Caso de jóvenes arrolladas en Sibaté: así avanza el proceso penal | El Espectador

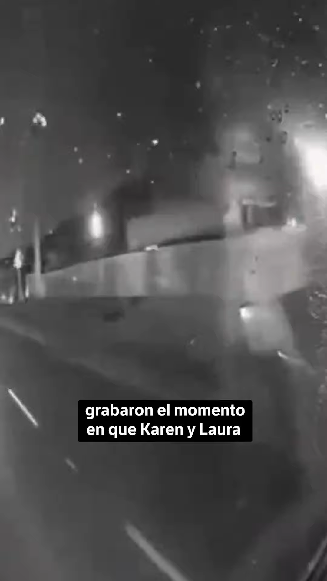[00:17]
Cámaras de seguridad de una tractomula grabaron el momento en que Karen y Laura se movilizaban en una motocicleta de manera prudente cuando un grupo de moteros pasaron muy cerca,